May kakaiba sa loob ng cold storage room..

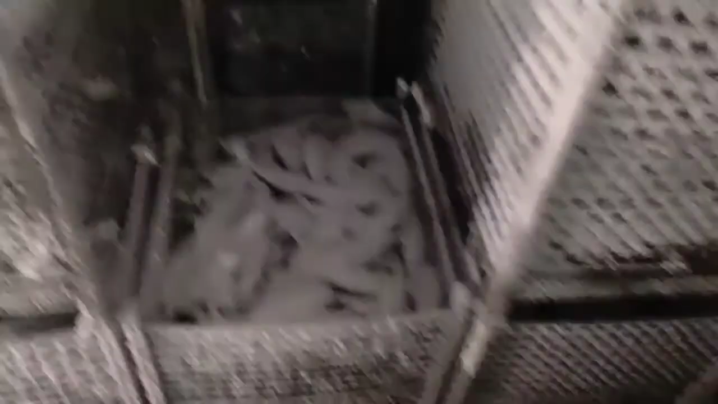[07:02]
Kuha nila rito yung sa kanin tapos na-process nila para maging tuna flake.